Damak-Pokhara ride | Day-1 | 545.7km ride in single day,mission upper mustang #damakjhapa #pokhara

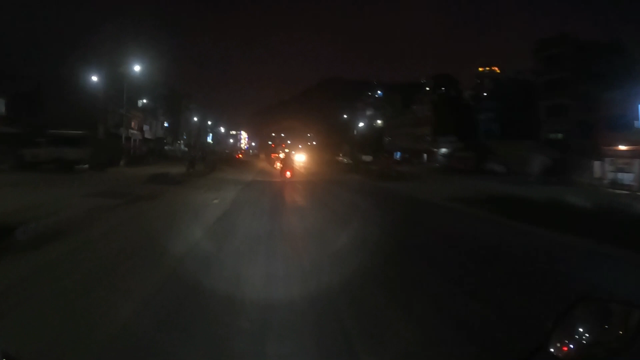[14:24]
कि कहाँ हो ठ्याक्कै पोखरा यो गेट आयो यहाँ सहित स्मृति गेट अरे ओके कहाँ आउँछ हेरौँ केटाले कहाँ आउँछ होटल व्हाइट हाउस पुगेको जस्तो छ
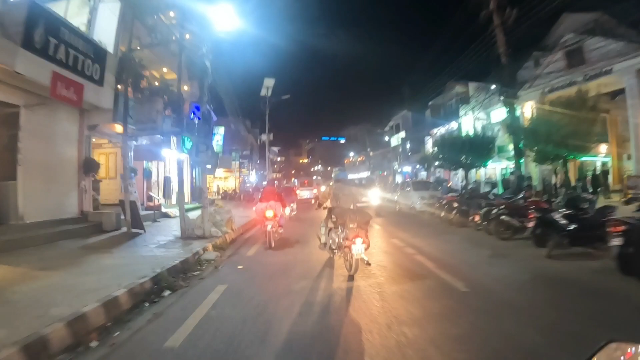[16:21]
ओके साँच्चै यो चाहिँ टुरिस्ट एरिया नै रहेछ यार। खैरी पनि टन्नै रहेछन्।
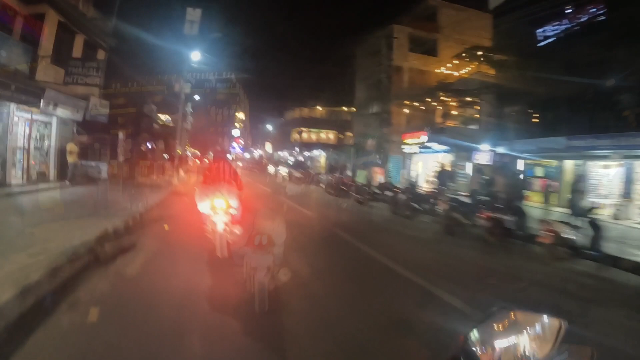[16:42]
लेक साइड जहिले पनि चम्केको रहेछ यार। सबै इन्डियन गाडी हिँड्छन् युपीका दिल्लीका।
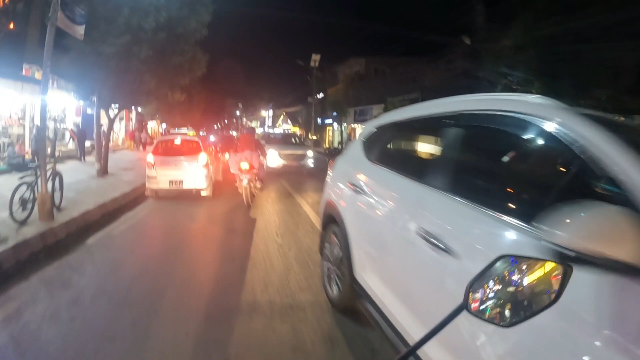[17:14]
गाडी त तन्नै जता यार। लेक साइड पोखरा लेक साइड। ओके जता हेरे उति उज्यालो छ यार यहाँ त। यहाँ यस्तो राम्रो भएर के गर्नु। यहाँ यो आउने बाटो पुरा धुलाम्रो छ।
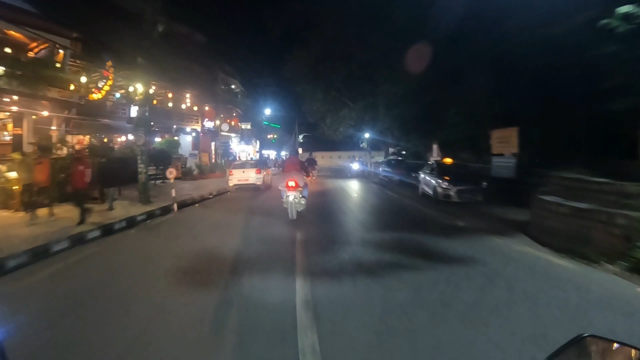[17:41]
हिलोै हिलो छ धुलाम्रो छ। टपक्क कहाँबाट आउँछन् त मान्छेहरू। तर मलाई लोभ्यायो है यो ठाउँले।
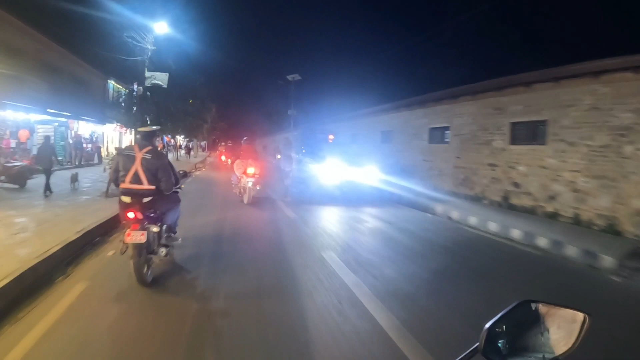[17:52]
अति राम्रो ठाउँ रहेछ। मेरो फर्स्ट टाइम हो कि यो।
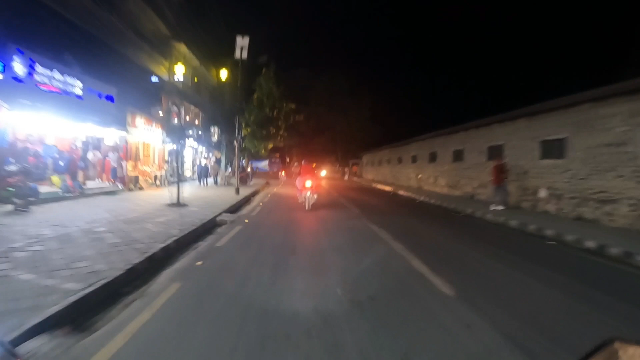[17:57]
केटाहरू होटल खोज्नको लागि भुइँ कुदिरहेको छौँ हामी। कता हो देख्ने मान्छे को हो सन्तेत होला चेतन पनि जस्तो लाग्छ।
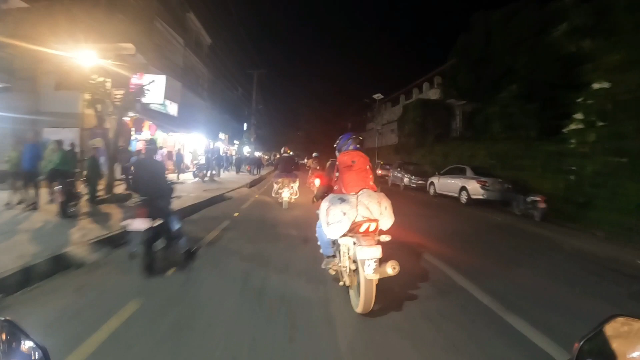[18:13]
के त खोजा खोजे खोजा खोजे बजार पुरै बजार। यी मान्छेहरू कहाँबाट आएको थियो धेरै यहाँ निस्केन बाटो।